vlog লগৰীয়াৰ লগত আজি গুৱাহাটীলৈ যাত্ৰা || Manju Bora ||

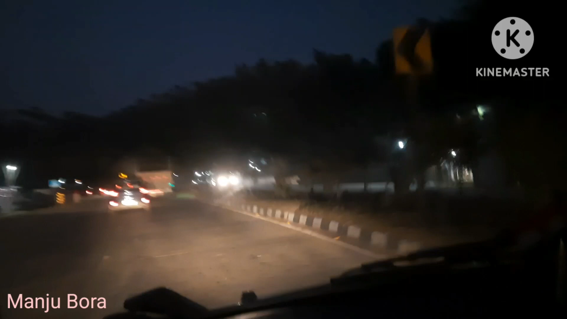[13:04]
আছিলে ভিডিঅ'টো আৰু এতিয়া আমাৰ গুৱাহাটীতে ৰাতিয়ে হৈ গ'ল এয়া ঘৰলৈ উভতি আহি আছোঁ গতিকে আপোনালোকে ভিডিঅ'টো শেষলৈকে চালে আপোনালোকক বহুত বহুত ধন্যবাদ।